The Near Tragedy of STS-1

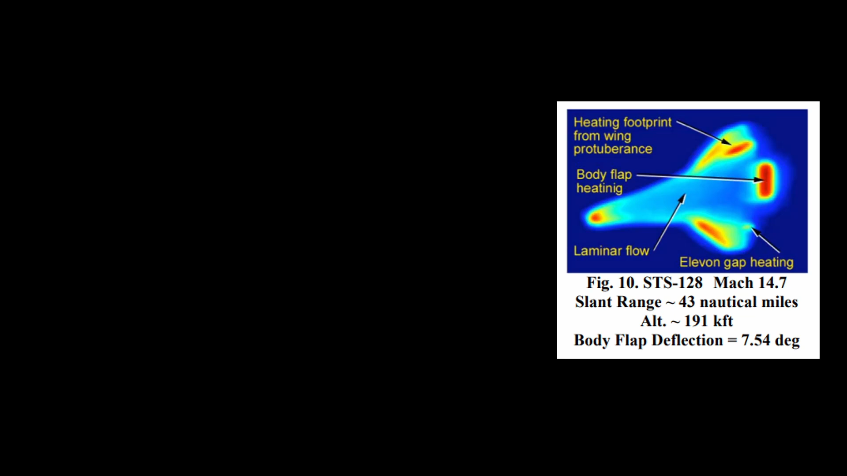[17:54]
It did not overheat and it did not melt or break or do anything else that would have caused the real tragedy. But they kind of got lucky on this one. Here are some other pictures later. This is actually a different flight. But this shows slightly slower. And the body flap is only at 1.9 degrees. And you can see at 1.9 degrees, it's pretty cool. It doesn't have a lot of heating. So you can tell from 1.9 to 7.5 has a huge increase in heating. Think of what 7.5 to 14 has. And then finally, we have another picture. This is very slow or much slower. I guess Mach 8 is not very slow.